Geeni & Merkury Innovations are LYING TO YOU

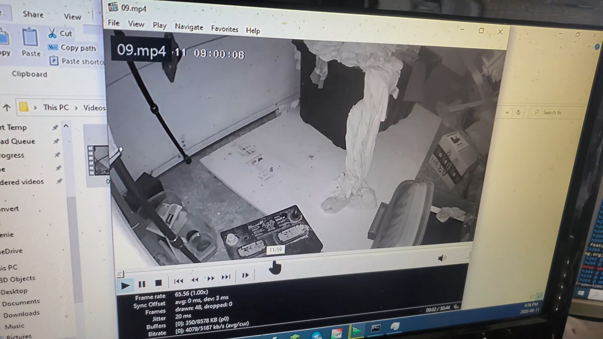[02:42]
these are recorded using copying off the SD card oh